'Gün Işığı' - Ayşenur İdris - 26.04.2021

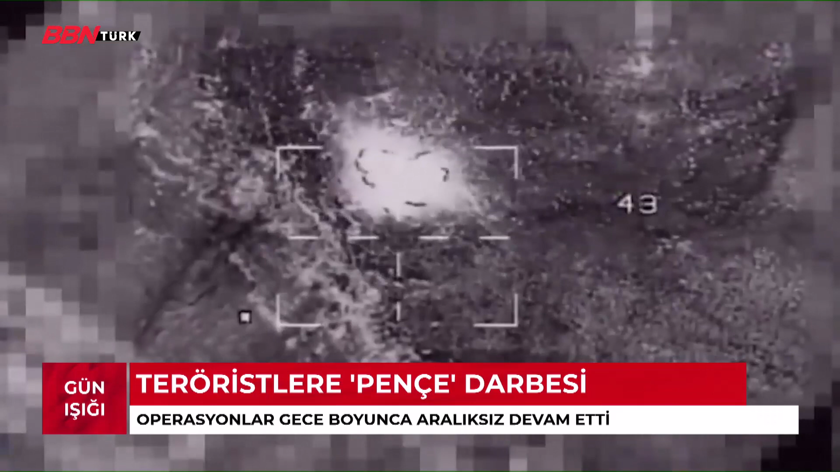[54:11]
Teröristlerin inlerine girildi, hedefler yerle bir edildi. Türk Silahlı Kuvvetleri'nin iki buçuk ay aradan sonra Kuzey Irak'ta başlattığı Pençe Şimşek ve Pençe Yıldırım operasyonu kararlılıkla sürüyor.
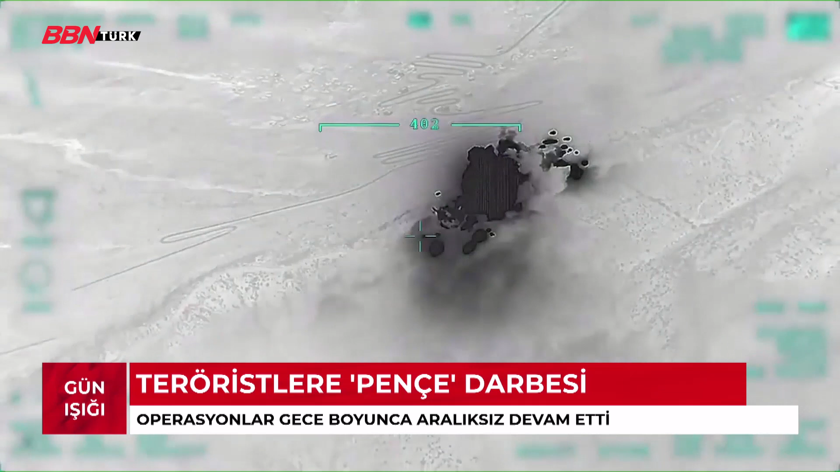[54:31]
Terör örgütünün yuvalandığı sığınak ve barınaklarla cephane olarak kullanılan mağaralar vurularak yerle bir ediliyor. Kandil bölgesinde tespit edilen dört hedef düzenlenen hava harekatıyla etki altına alındı.
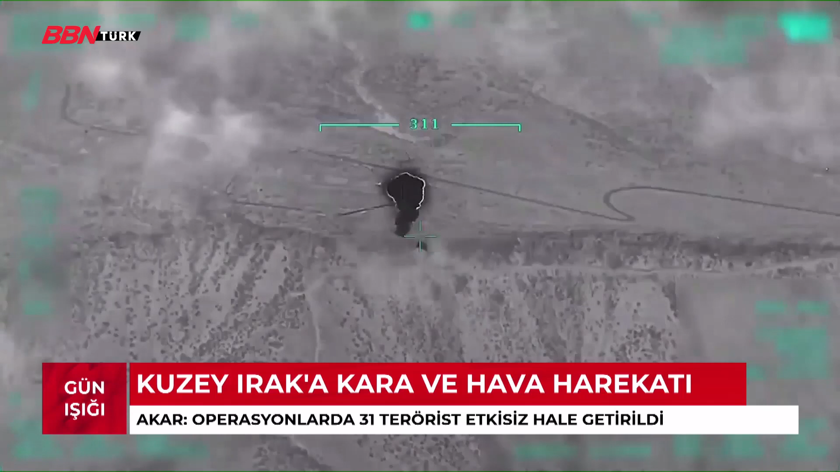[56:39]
400'den fazla hedef topçu birlikleri, 60'dan fazla hedef ise savaş uçakları tarafından vuruldu.